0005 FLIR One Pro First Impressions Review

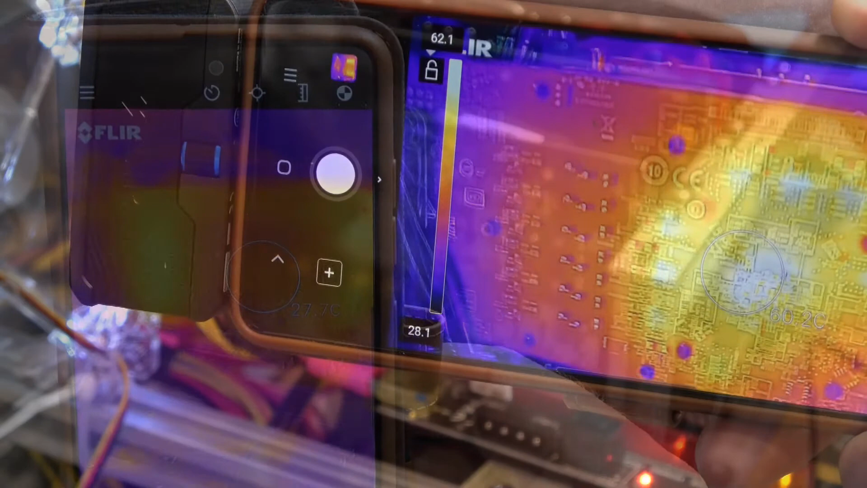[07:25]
so i switched to portrait and i've actually got this graphics card doing a bit of work now and we can see the microprocessor through the back of the board is gradually warming up 64 centigrade now to the left there is some memory showing and above it there's also some memory showing so we can see the boards perhaps running at about 65 66 centigrade at the moment this isn't particularly desirable this board is set to low voltage we shouldn't be having um temperatures quite as
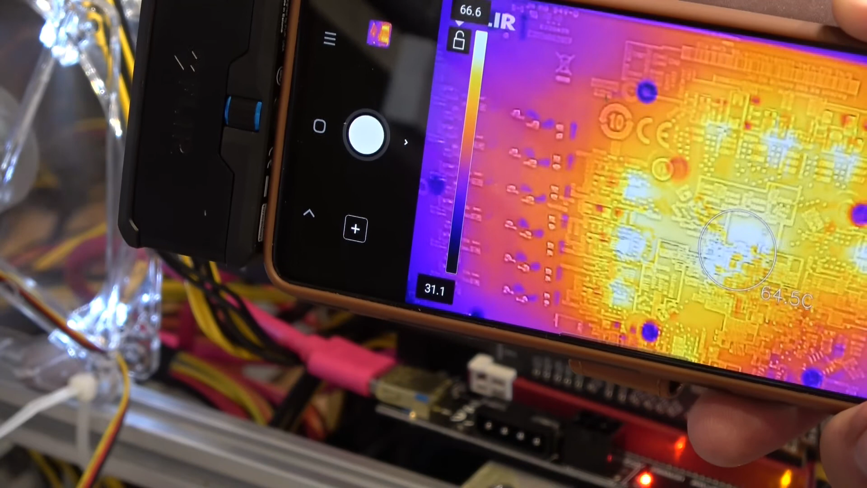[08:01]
high as that um there is a bit of thermal mass of course between the processor and the sensor because there's a circuit board there um but nevertheless it's giving us a good feel for what's going on um and i'm going to take a photograph and we'll just take a look at that
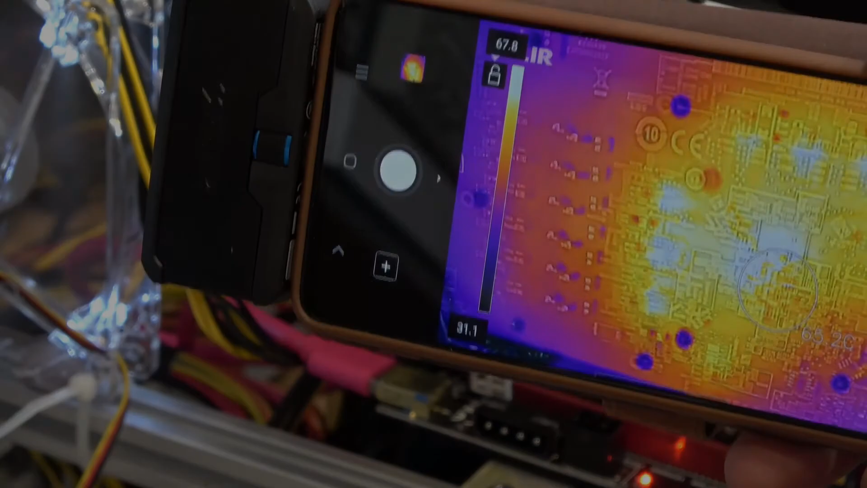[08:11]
snapped and it's pretty reasonable we can see clearly the the processor we can see the 65 degree region just here it would be a little bit higher but i'm not quite in the middle of the processor uh just there the other thing that we can quite clearly see is if we compare just here there is a screw hole in the board but the cool spot is showing just here instead so
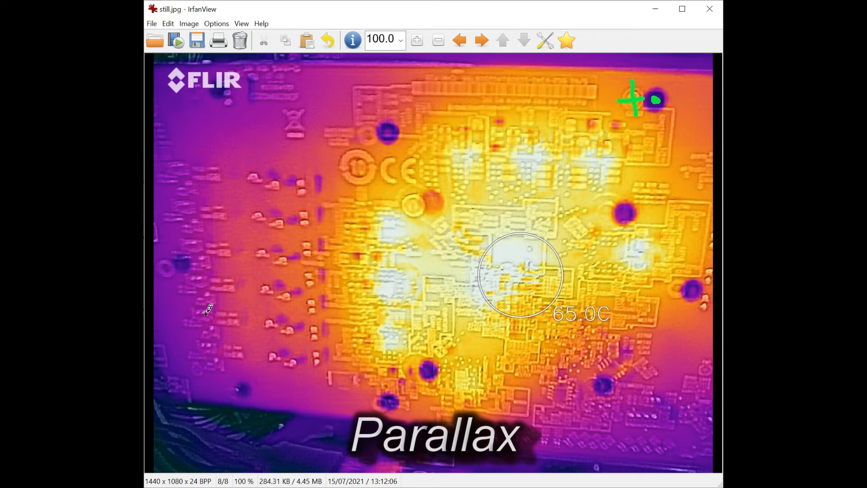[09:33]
there at all you can't see it um there is actually in software an adjustment that allows you to um take up that uh that difference i'm trying to think of the proper word for it but it just it won't come to me at the moment um so yeah so if i was going to be doing this a lot um i would turn that option on and it's a little slider and essentially we can just move the uh the thermal and the visual image uh back into alignment um so yeah but um this is a problem with all of them it doesn't matter what type you get um the standalone ones do exactly the same thing the resolution is pretty good um i
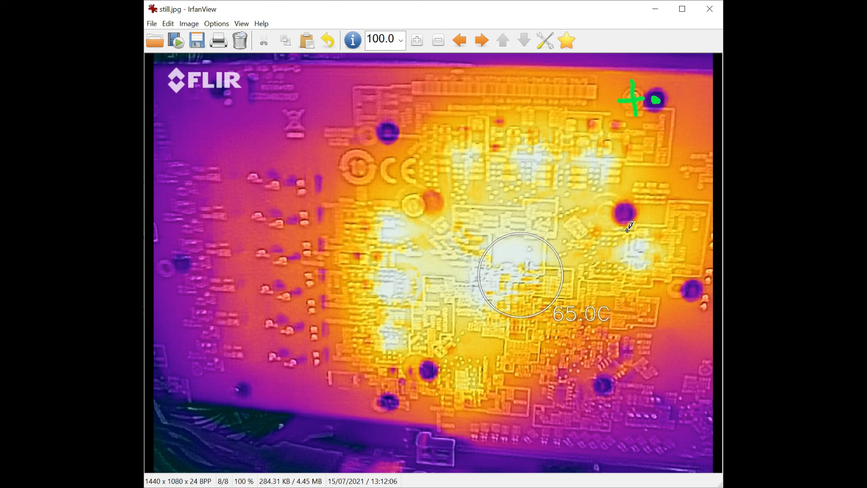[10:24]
certainly it's good enough for me to identify specific components we can see some of my c's down here with their legs um and see which ones are overheating so so overall yeah pretty happy with that so certainly not a complete review more of a first impressions video